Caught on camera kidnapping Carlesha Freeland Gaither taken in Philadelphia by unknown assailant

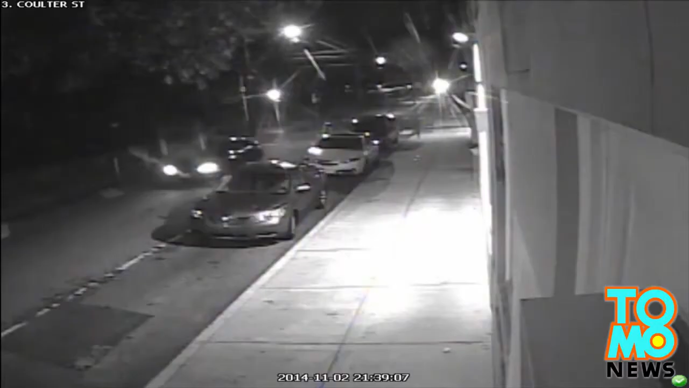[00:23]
The video first shows a man driving down a street and parking his car, which has been identified as a gray Ford Taurus with a red spoiler. The man then walks a short distance out of the camera's view, back towards the direction from which he came. Then he seemingly chases a woman across the street before grabbing her and struggling with her down the sidewalk and forcing her into his car. Police say the abductor is an unknown black male of medium to heavy build, about 25 to 30 years old, wearing a dark jacket with a hood, a dark hat, and dark pants.